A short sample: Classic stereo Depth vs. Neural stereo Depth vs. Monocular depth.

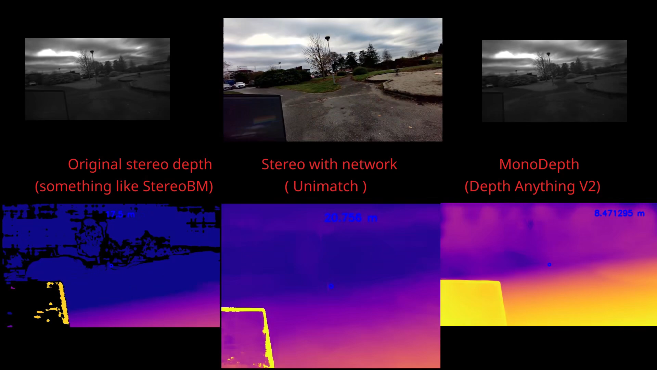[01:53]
as you can see on this sample all algorithms give you a little bit like the same result but the classic one is not stable on the big distance and
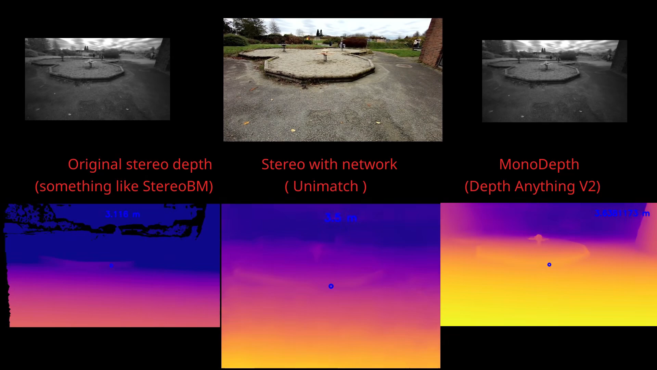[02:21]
as you can see monocular algorithm it's not very stable and it's like jumping 20 percent uh corresponding to uh
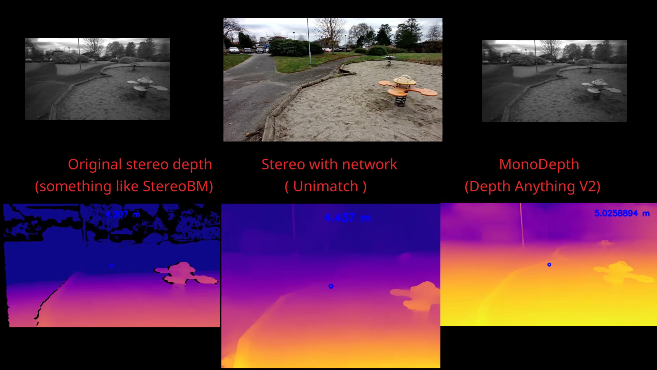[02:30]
stereo reconstruction with neural network uh but the second example in my opinion is much more interesting as you can see